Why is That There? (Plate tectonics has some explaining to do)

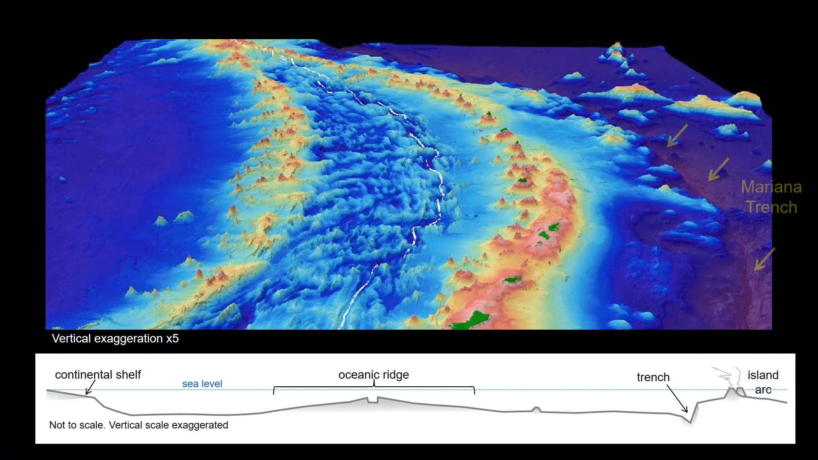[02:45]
This oblique view of the Mariana Trench makes it clear that the island arc is set a couple of hundred kilometers west of the trench,
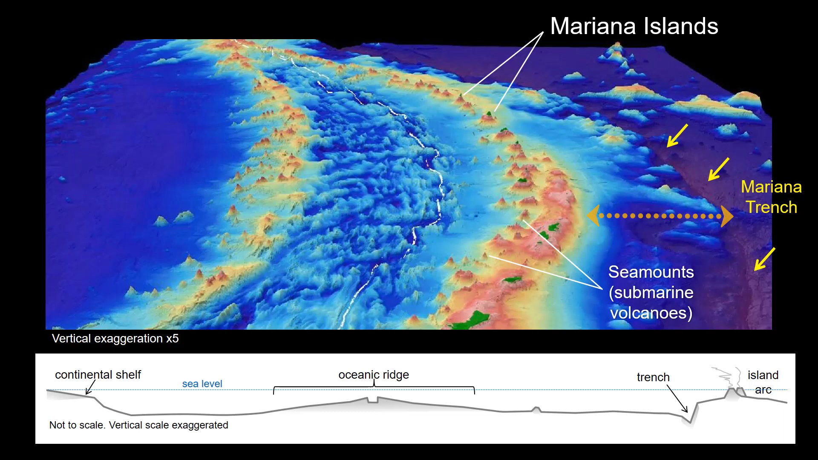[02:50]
and is actually made up of both islands, here in green, and sea mounts, in brown colors.
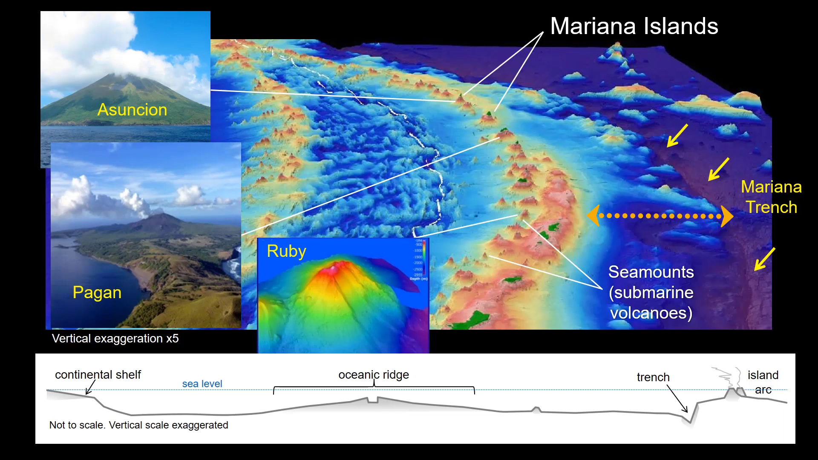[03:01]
Plate tectonics needs to explain the gap between the trench and the location of the arc, as well as the different processes that give us both curved chains of islands and linear island chains.